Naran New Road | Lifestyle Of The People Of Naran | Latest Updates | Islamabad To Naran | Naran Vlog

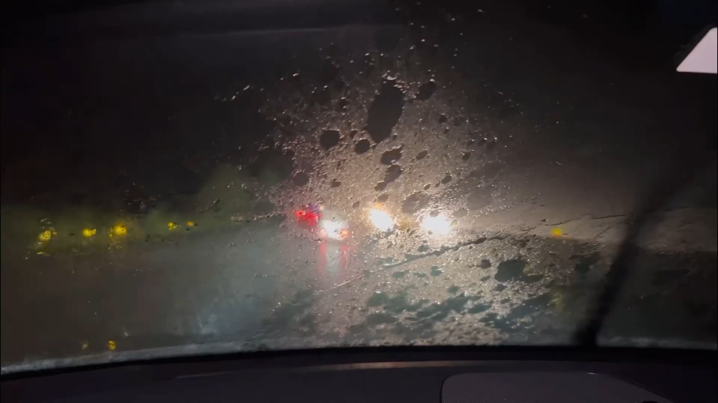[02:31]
लें जी माशाल्लाह से बारिश फुल तेज़ मिली है हमें,
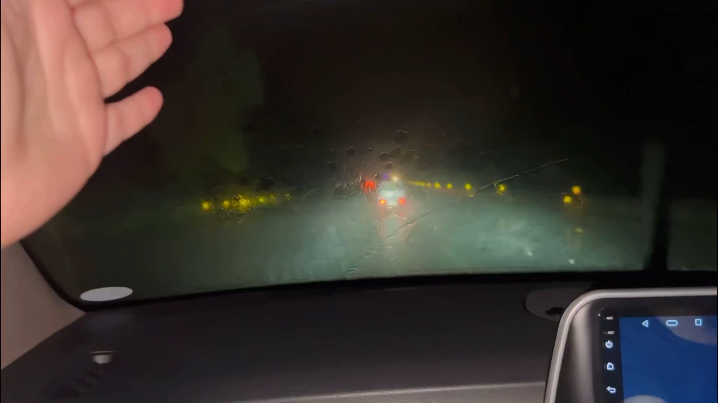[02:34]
इस्लामाबाद से हम करीब करीब ही हैं,